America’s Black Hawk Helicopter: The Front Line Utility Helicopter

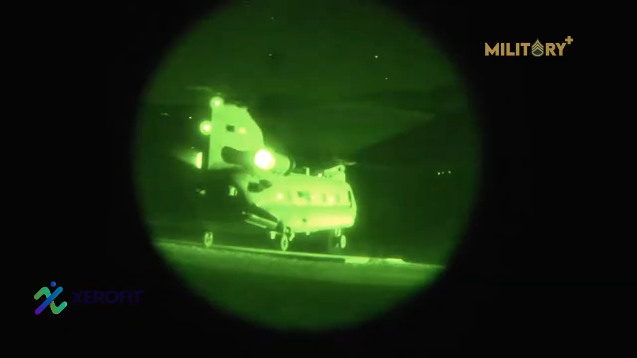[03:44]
Two MH-47s were used for the mission to refuel the two MH-60s and as backups.